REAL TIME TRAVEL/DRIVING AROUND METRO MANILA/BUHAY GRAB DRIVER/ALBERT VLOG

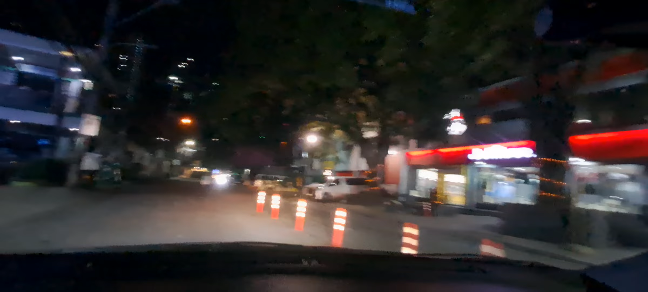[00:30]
Itong kalsada na to, kakaiba eh, oh. Iba yung ano, nasa kabila yung pabalik. O, diba?
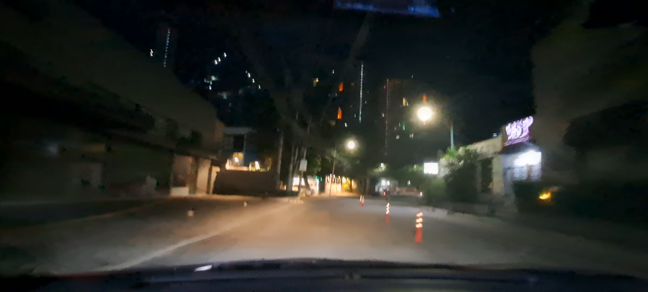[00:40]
Magkaiba yung ano niya, linya. Sa lahat ng kalsada, ito lang ang ano, baliktad. Ditong daan ng ano, papasok. Doon yun sa kabila yung malabas. Okay.
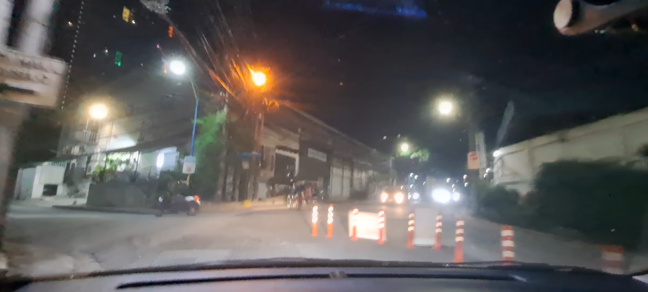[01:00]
Okay. Okay. Okay. Okay. Kaliwa ulit. Tataas ng building dito.
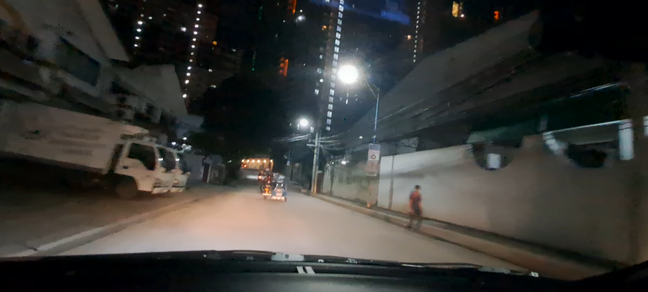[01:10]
Buildings.
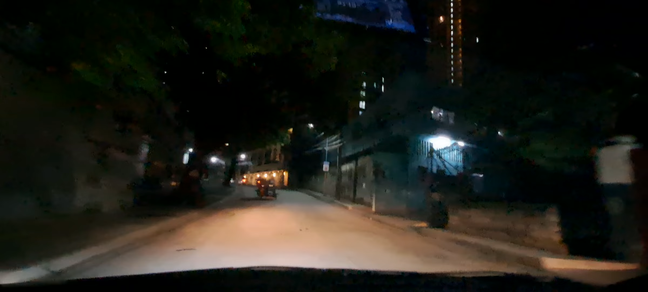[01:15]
Kaliwa ulit. Lagpas ka, kuya, no? O, oh, diba? Sabi ko sa'yo, eh. Kakaliwa ka rin, eh. Puro ako kaliwa dito.